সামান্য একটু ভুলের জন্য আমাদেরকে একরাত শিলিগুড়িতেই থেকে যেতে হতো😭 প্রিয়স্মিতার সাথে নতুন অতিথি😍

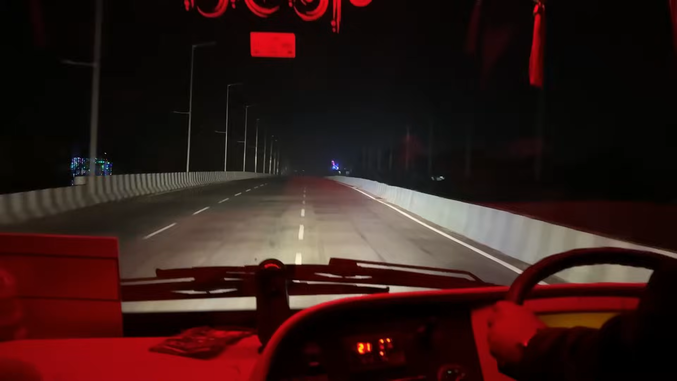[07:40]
আর বাসটা চলছিল 90-100 স্পিডে, রাতের বেলা চলছিল, আমাদের তো বেশ দারুণ লাগছিল।